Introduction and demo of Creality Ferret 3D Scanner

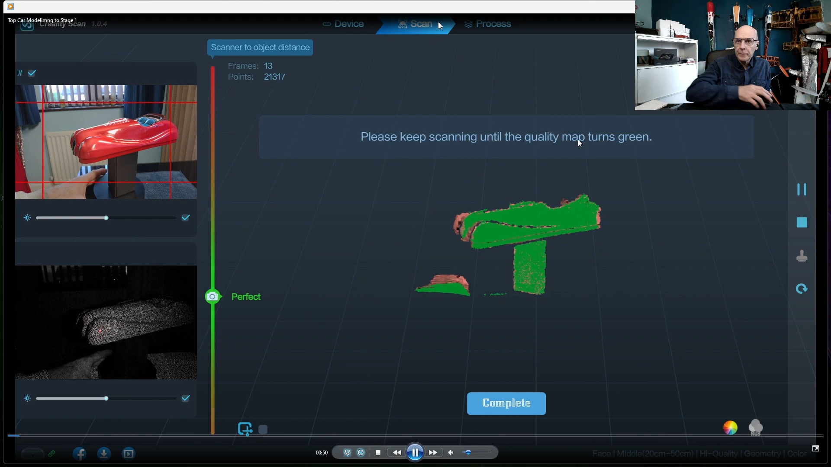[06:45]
and what we've done um it has variable speeds on it it's set to the slowest speed and ideally
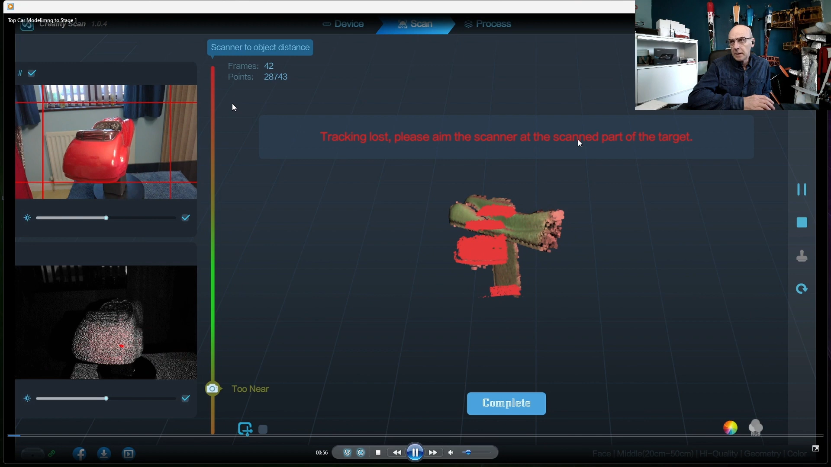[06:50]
it could be a little bit slower as you can see the scanner lost tracking
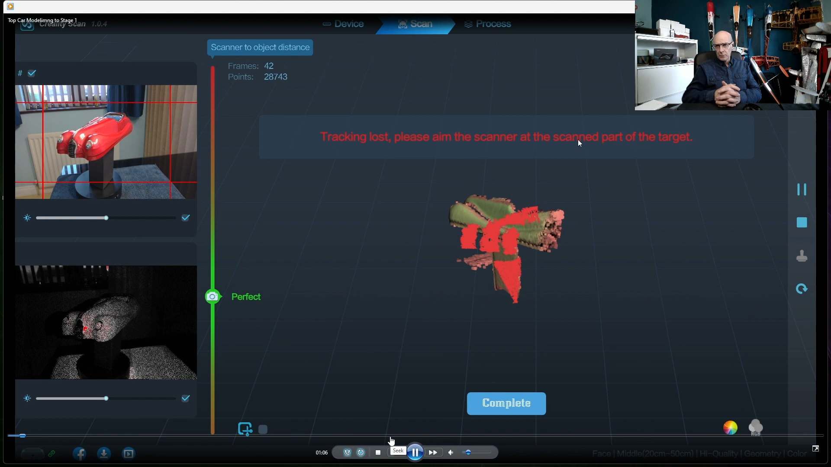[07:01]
because it was going too fast it does pick it up again but if this was going a lot slower it wouldn't miss it i found
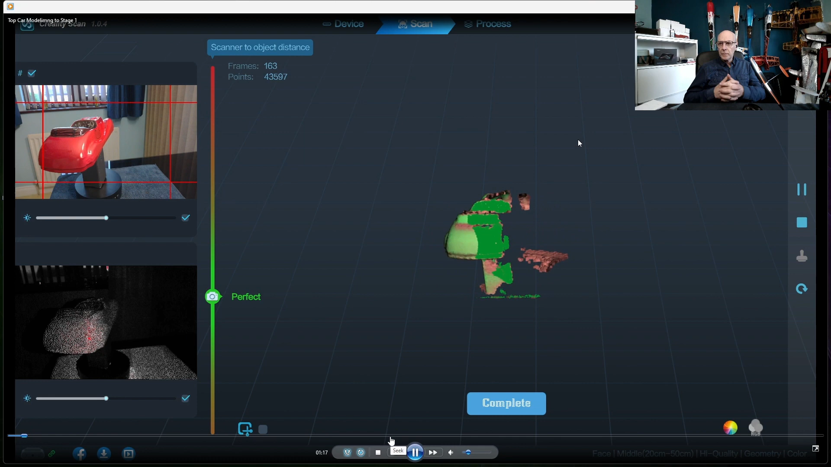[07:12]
with the scanner you have to start off really really slow
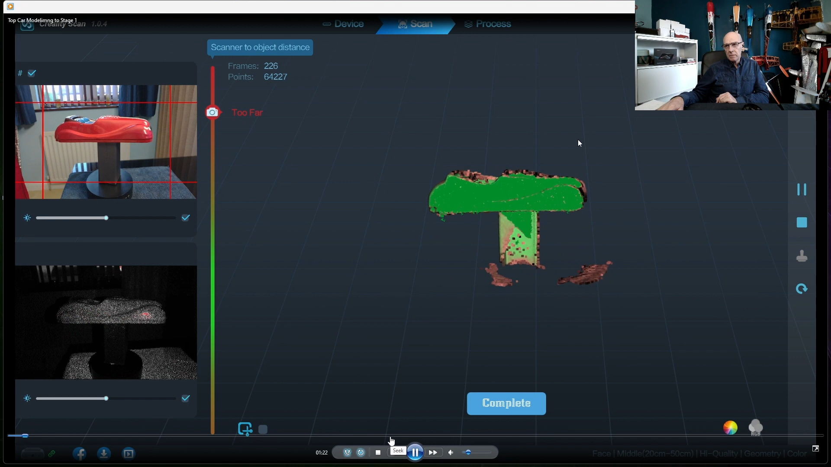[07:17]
start off scanning an object or part of the object which has a lot of
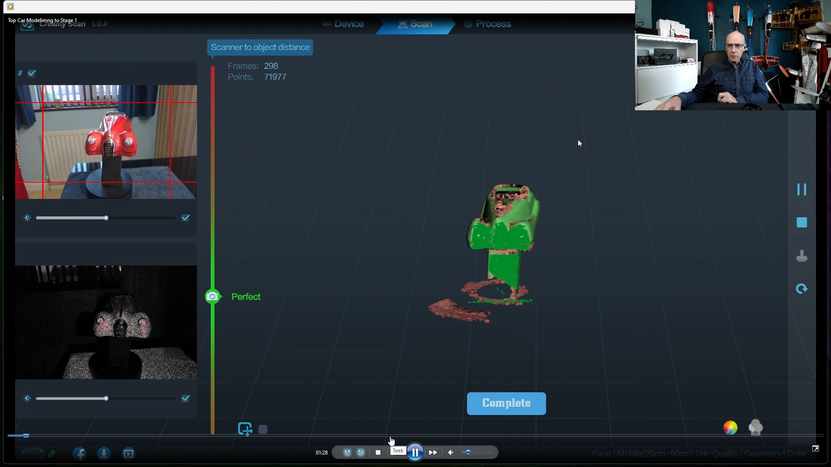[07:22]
contours in it and not just flat sections
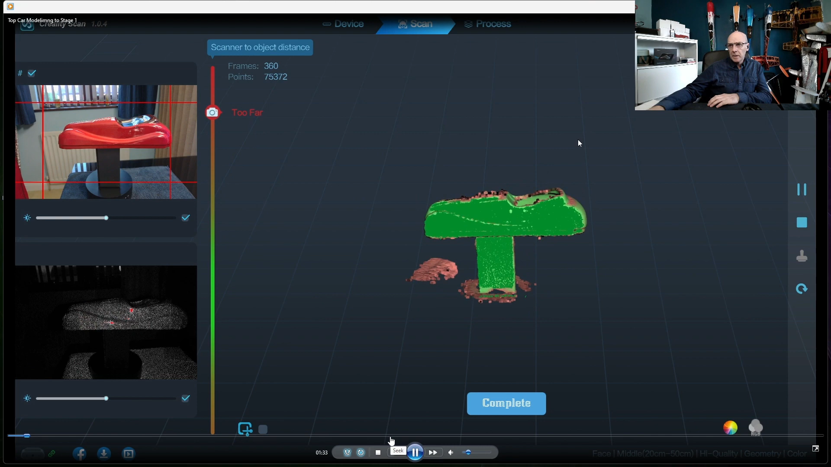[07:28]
if you start off with a contour section let it pick up a little move the scanner one
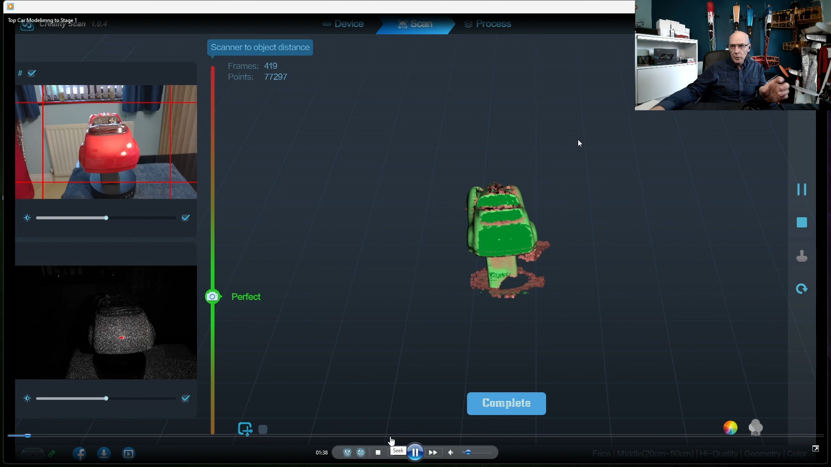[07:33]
to two centimeters to the left and right to get some of the frames you can see the frames building up the frames will not increase it won't take any more frames unless you
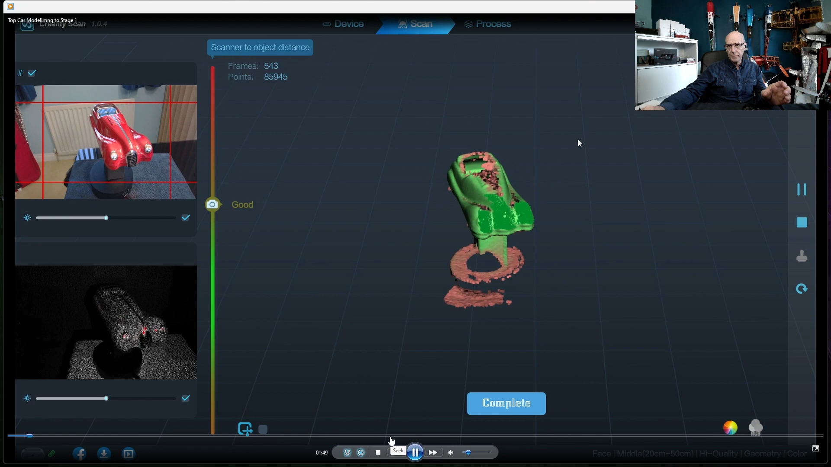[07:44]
physically move the scanner so as you can see if you that way as you can see if you move the scanner very very slightly to start off with
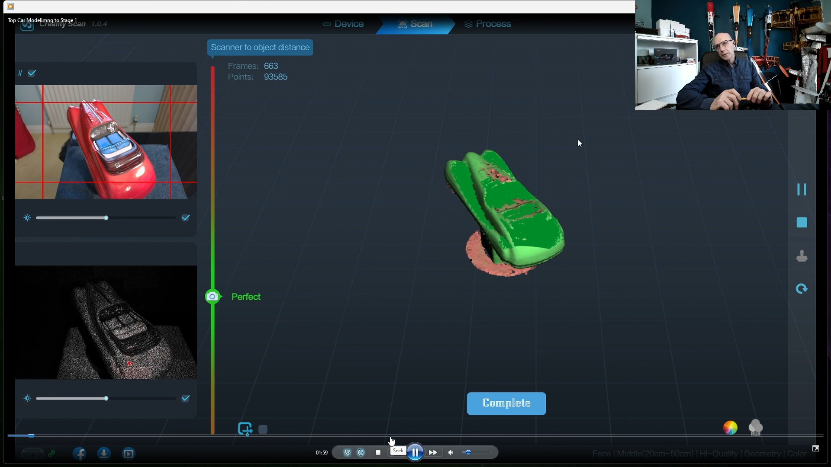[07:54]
and then as what i'm doing now the scanner was
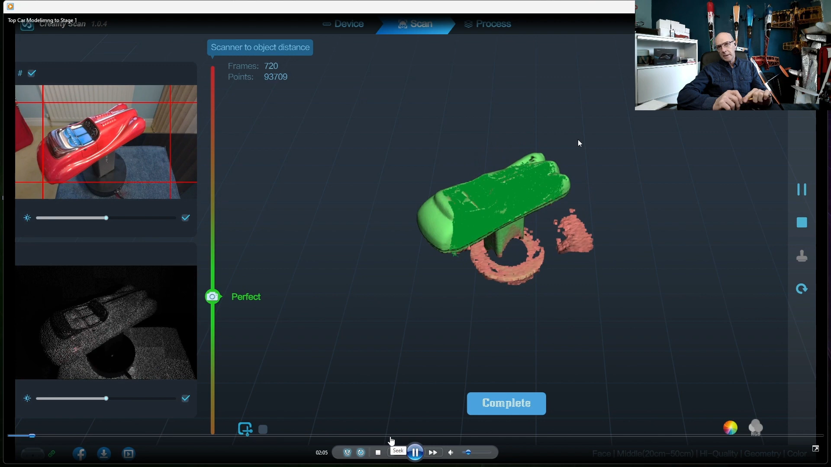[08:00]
mounted on the table uh looking horizontally towards the car i'm now lifting the scanner up from the table very very slowly so i'm now getting a
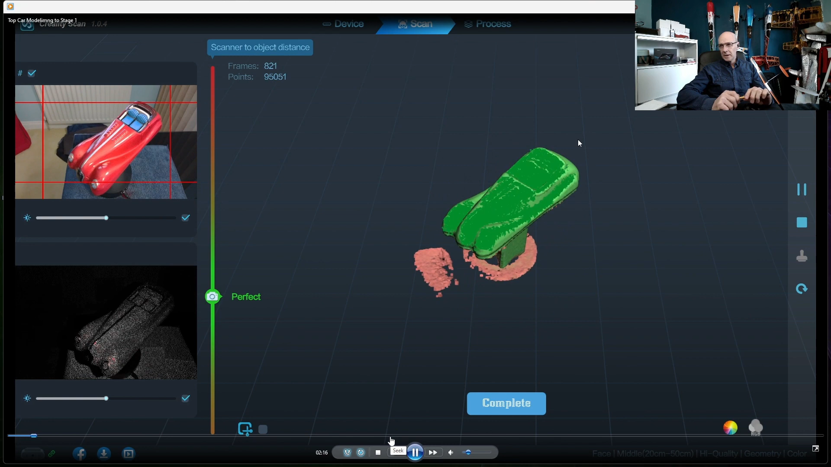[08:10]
view above the the car or the object itself when the scan is all green that means you've got a a good scan
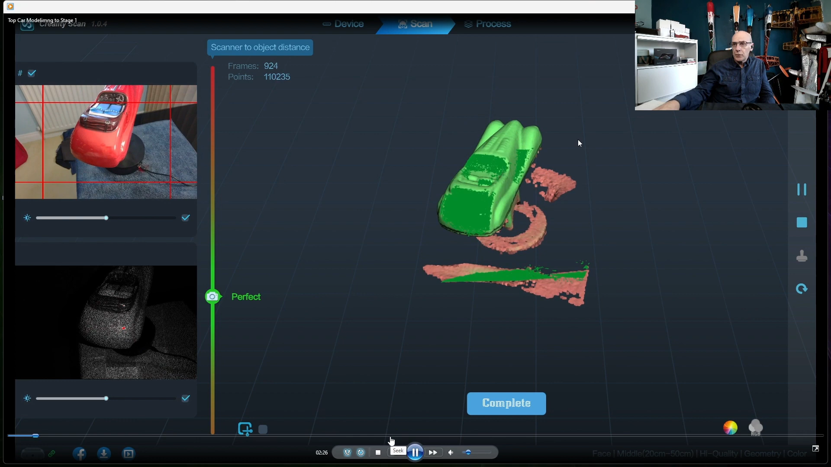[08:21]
and uh it should be good enough to uh process and save every
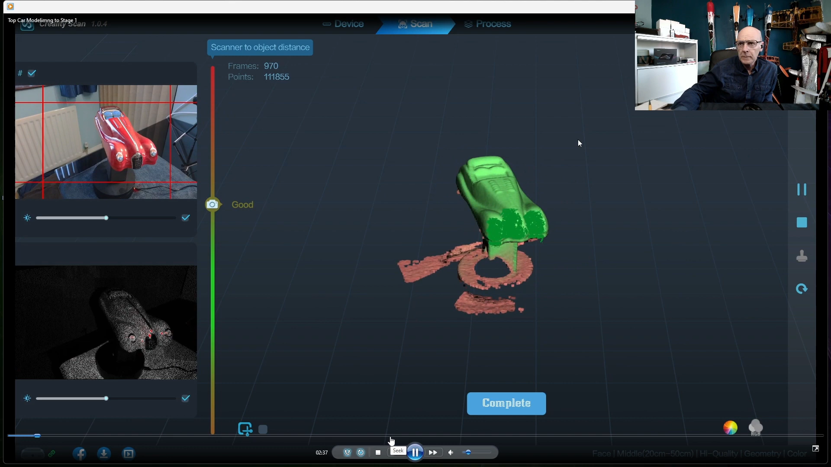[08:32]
now and then if you see it going to red that means it's lost its tracking and
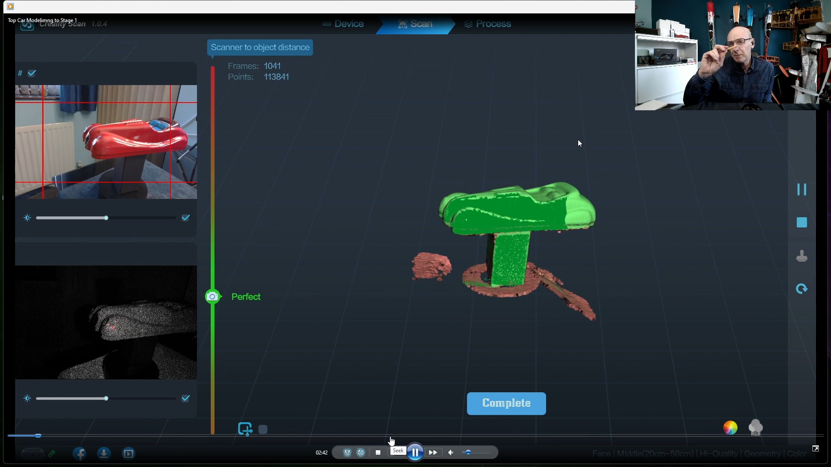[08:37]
just then you saw i moved the object out of the frame
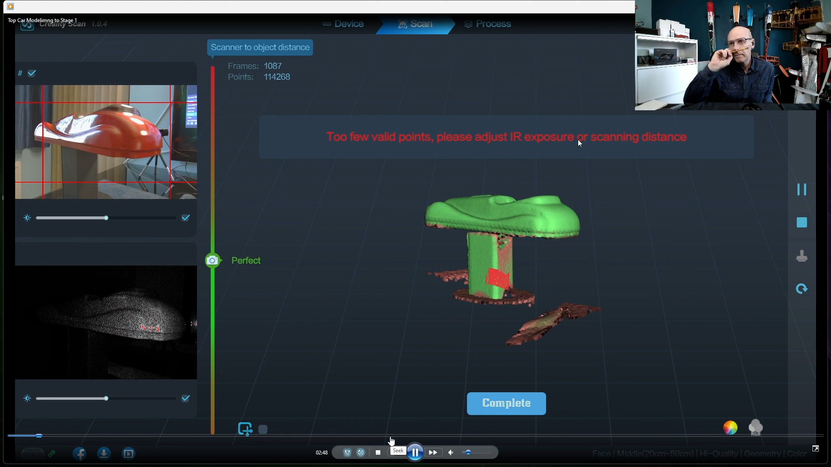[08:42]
and that's why it like now where the object is out of the frame it can't see or reference to the object
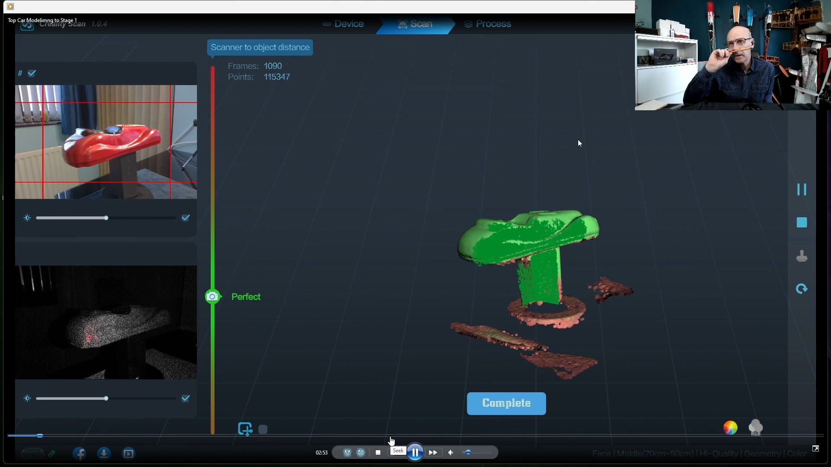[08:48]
so now it's got it again so i left this running for
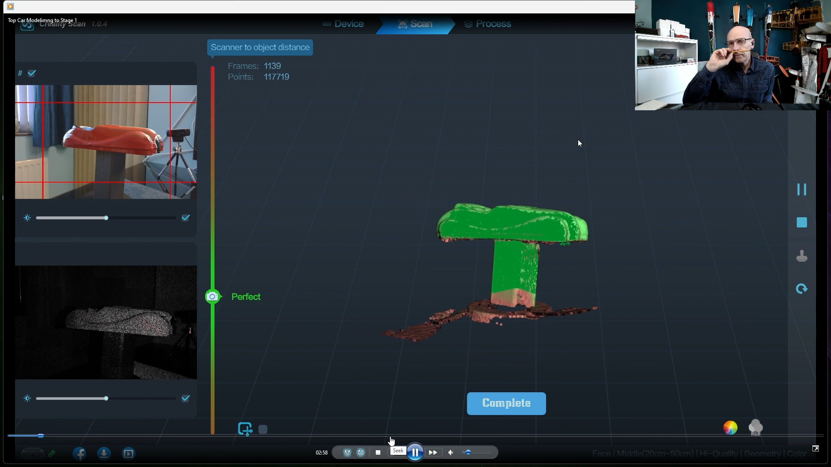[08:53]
and probably about four minutes or so
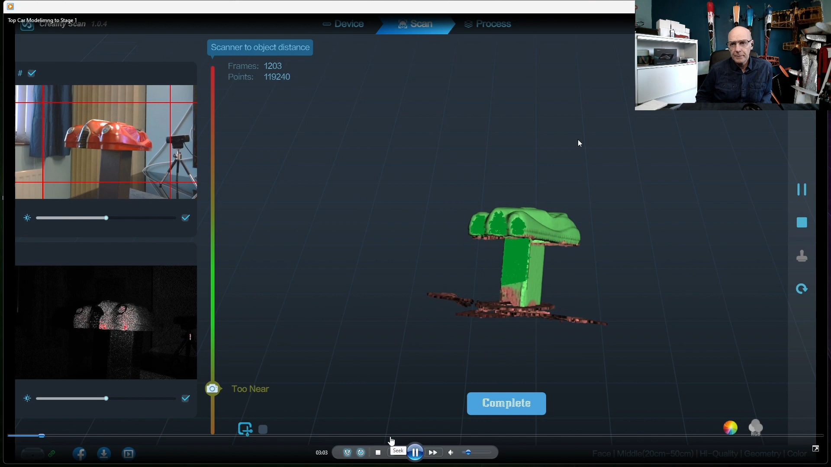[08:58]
something like that and and i got a reasonable scan
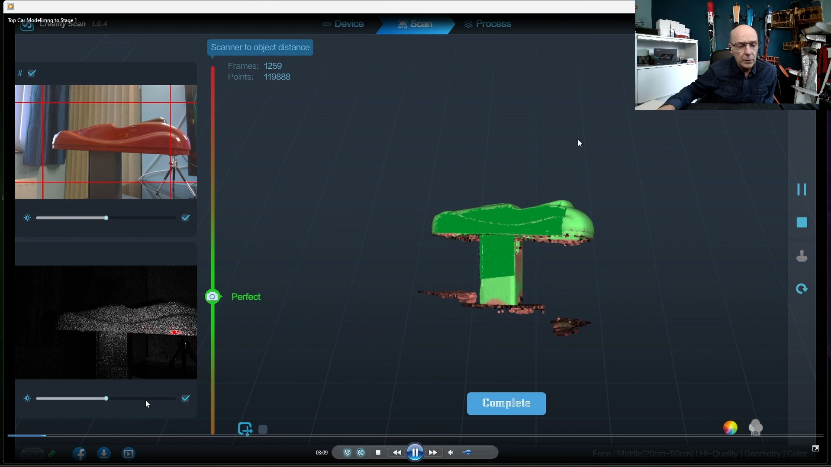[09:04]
that you complete the scan by pressing the complete button and what this does it then takes you to the menus on the right hand side